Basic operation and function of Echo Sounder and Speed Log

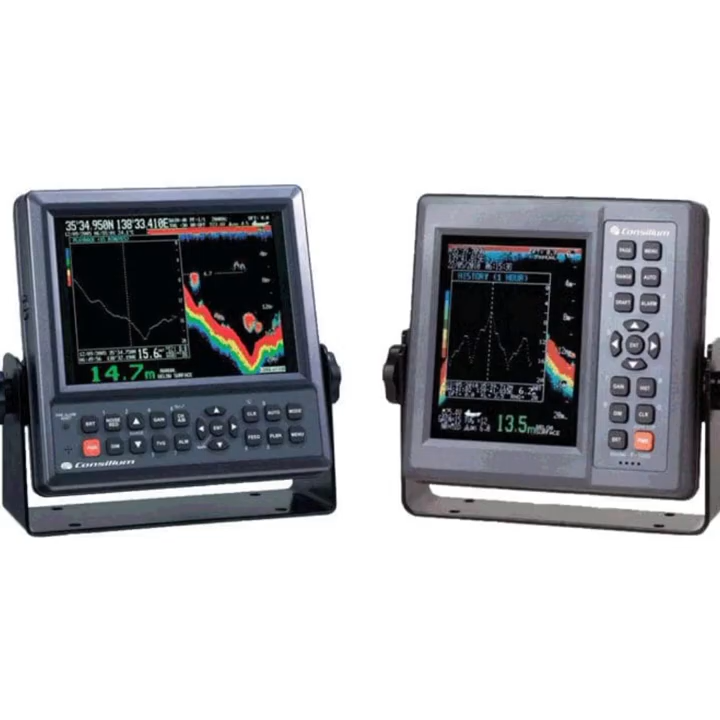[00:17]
echo sounder it is a device
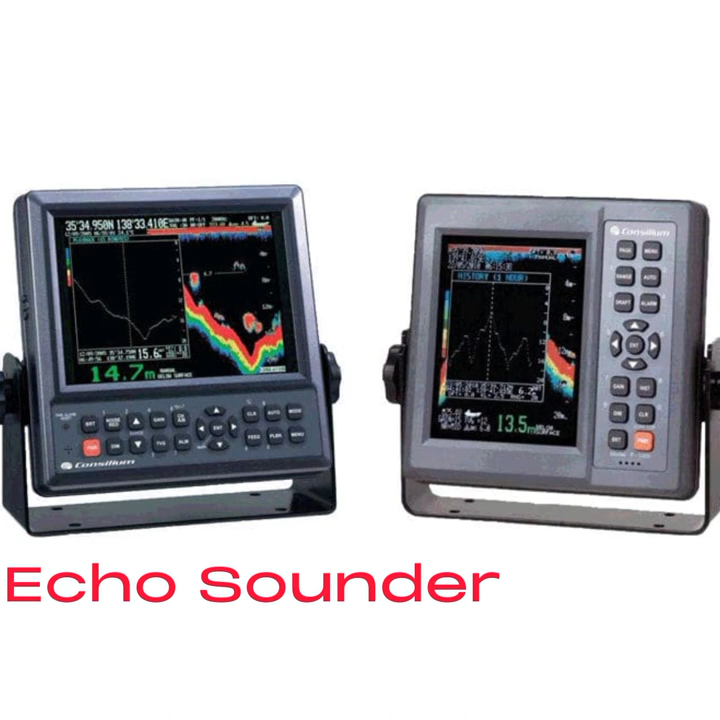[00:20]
that is using for determining the depth of the sea bed or detecting objects in water using echo sounder malalaman natin yung lalim or yung distansya from ship to seabed and detecting kung anong objects ang nasa tubig